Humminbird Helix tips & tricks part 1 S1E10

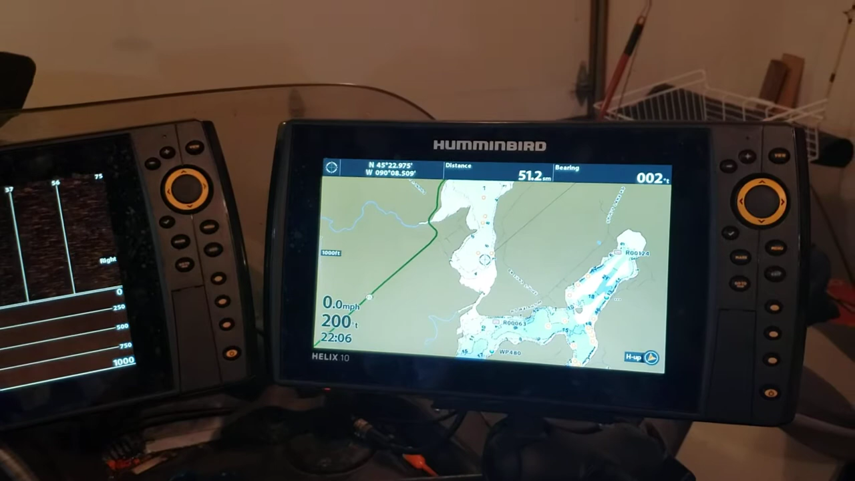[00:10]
On screen: speed 0.0 mph
and or the more obscure features, stuff that a lot of guys don't seem to know about for whatever reason. You know, so there's a lot of settings in these graphs, right? I mean, tons of them. I went to a full day long
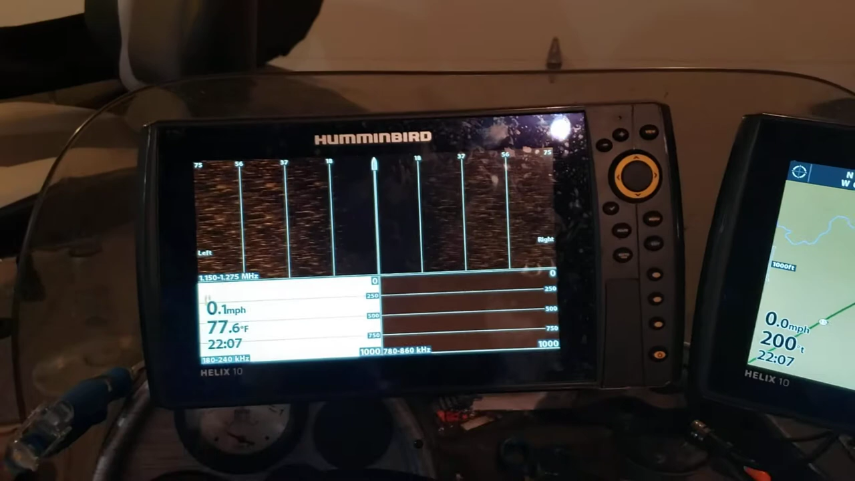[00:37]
On screen: water 77.6°F
training on just the Helix units twice and I still don't remember everything that these things do, right?
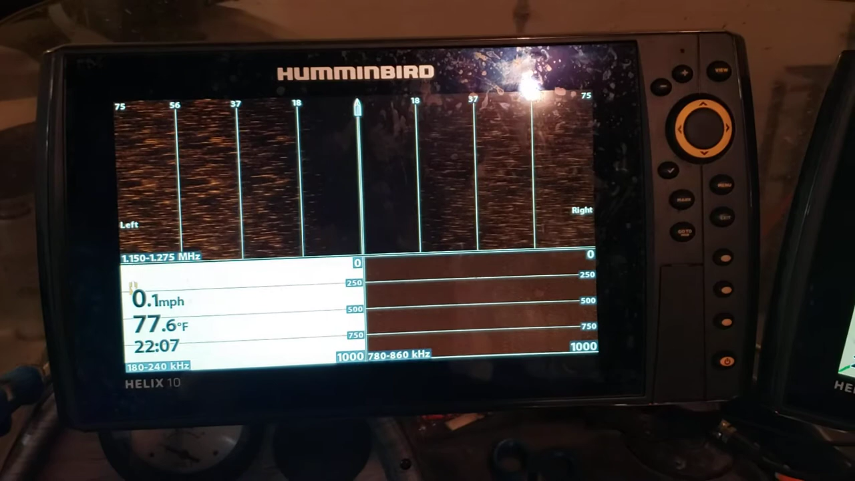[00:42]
On screen: water 77.6°F, speed 0.1 mph
But they're complicated to say the least. But because of that, they really are quite feature packed.
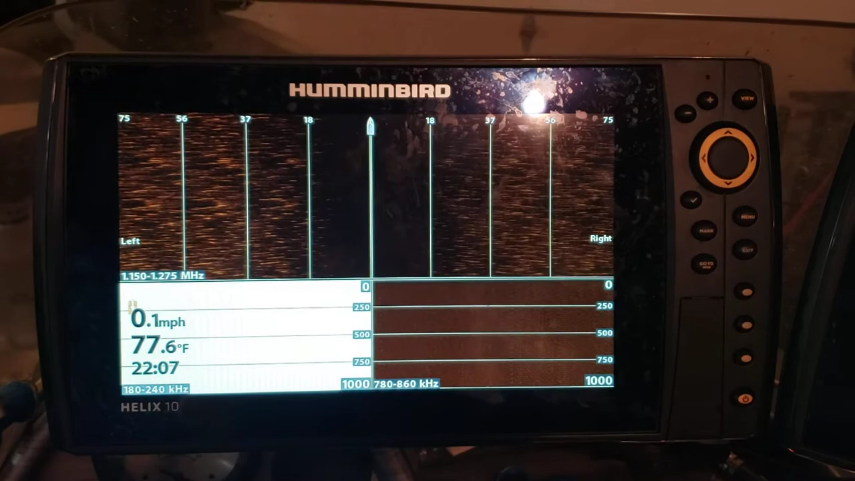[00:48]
On screen: water 77.6°F, speed 0.1 mph
So in order to take advantage of all of the features of them,
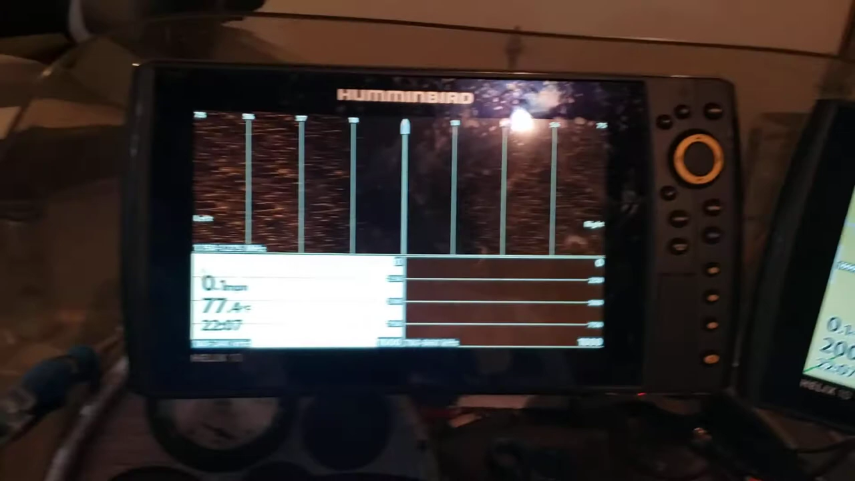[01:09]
But nobody likes to do that, right? It's long, it's boring, right?
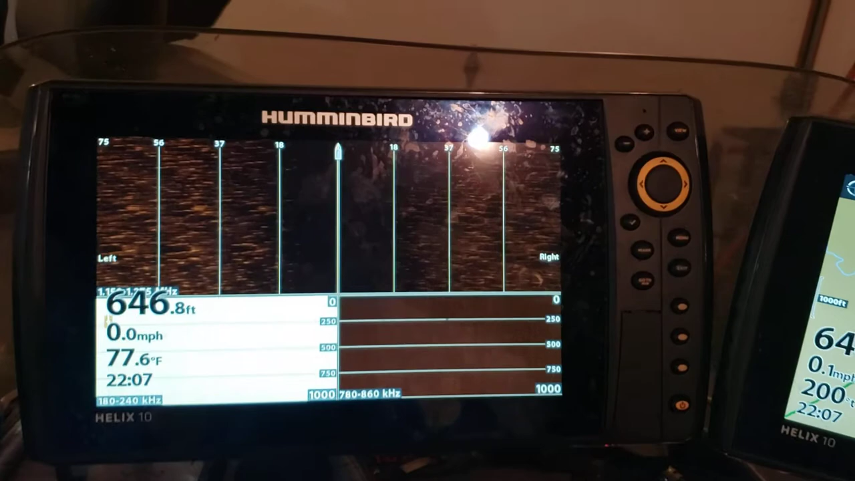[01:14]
On screen: depth 646.8 ft, water 77.6°F
But it's one of the first things you need to know is if you go into the menu here,
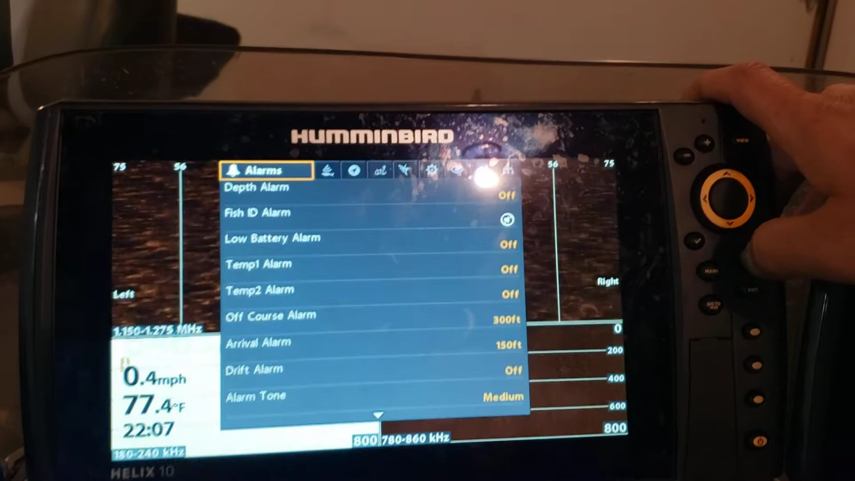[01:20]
On screen: water 77.4°F, speed 0.4 mph
if you don't see some of the settings that we're talking about, go under setup.
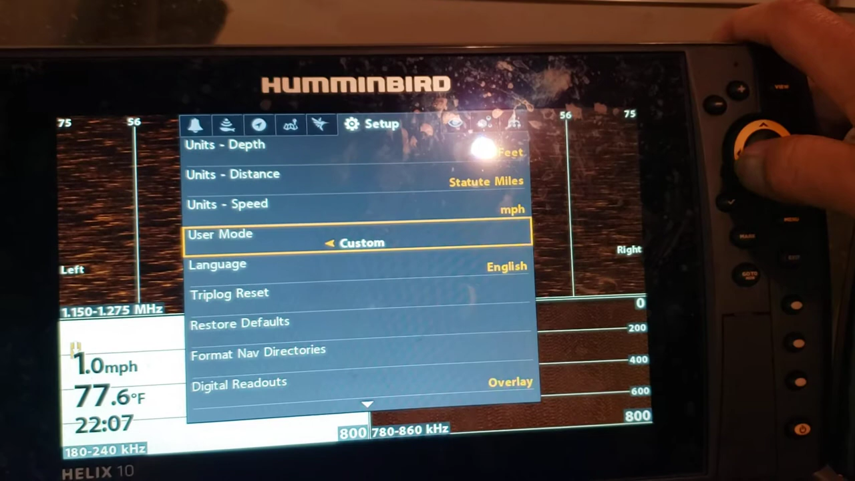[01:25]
On screen: water 77.6°F, speed 1.0 mph
There's two user modes, right? There's custom and there's angler. When you take one of these out of the box, by default, it's an angler mode, right?
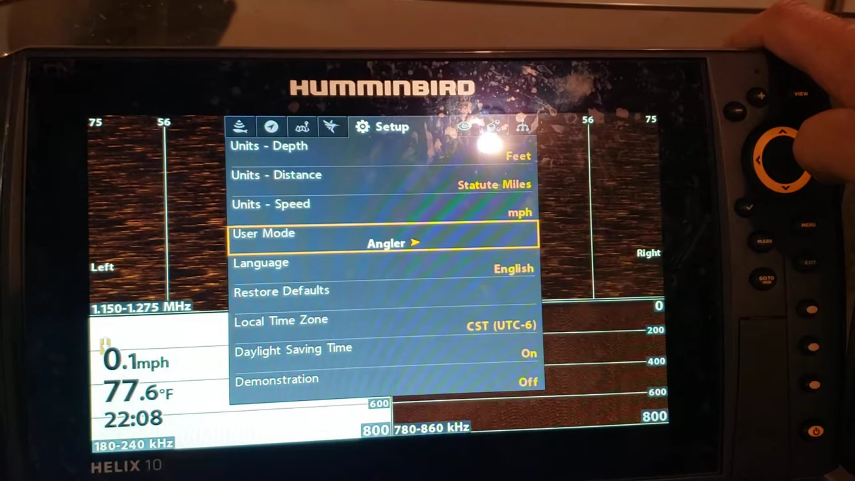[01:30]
On screen: water 77.6°F, speed 0.1 mph
So just look at the options that are available on the setup page and then watch when I switch it back to custom.
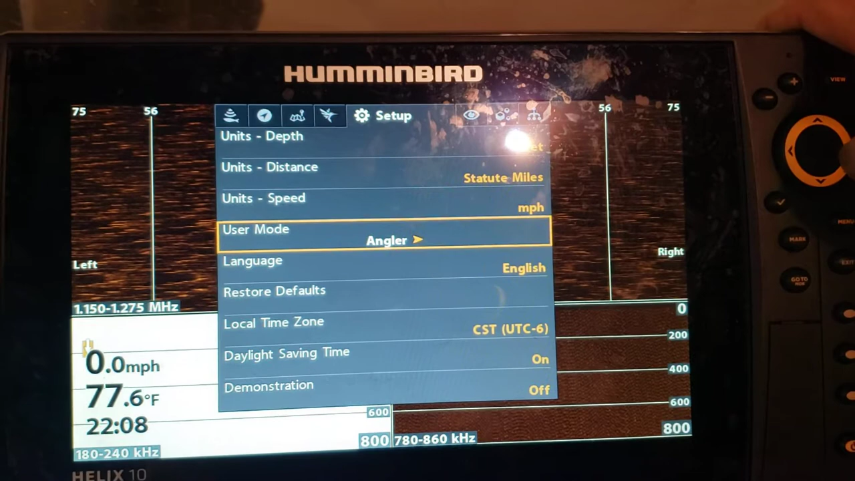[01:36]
On screen: water 77.6°F, speed 0.0 mph
There's more stuff, right? Now there's an arrow down here.
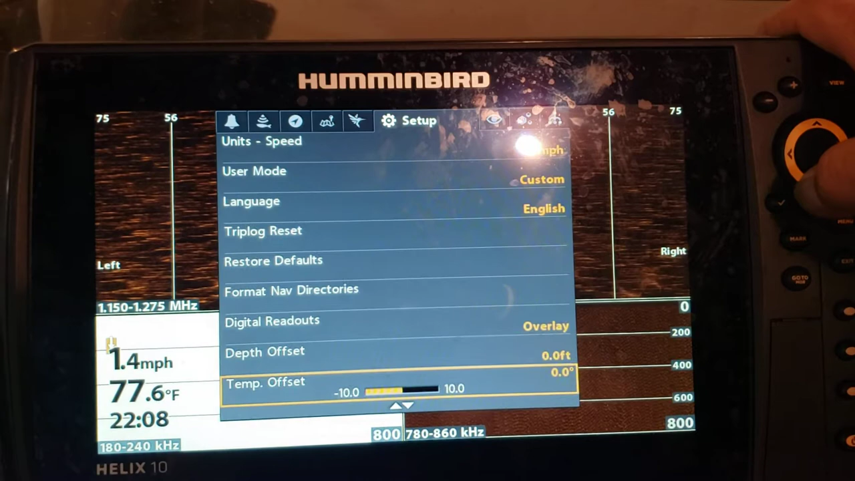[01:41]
On screen: water 77.6°F, speed 1.4 mph
Look at all this additional stuff that wasn't there before, right?
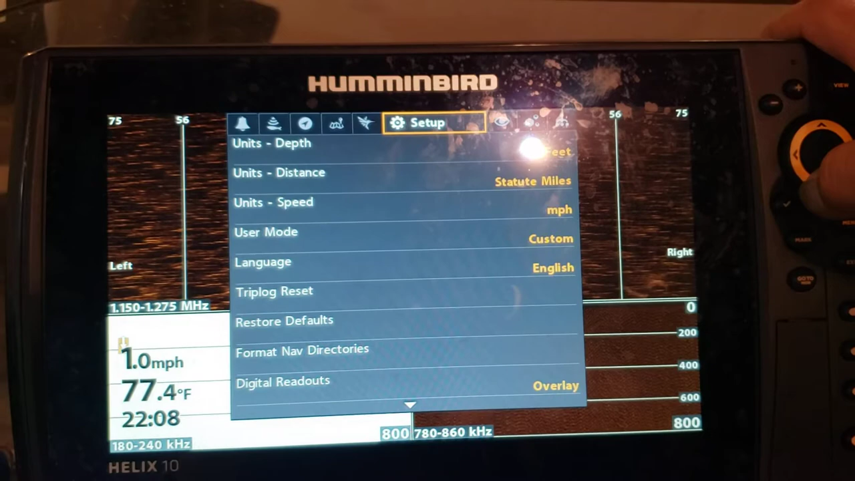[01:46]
On screen: water 77.4°F, speed 1.0 mph
So make sure that you change that to custom so that you can really take advantage of all this stuff, okay?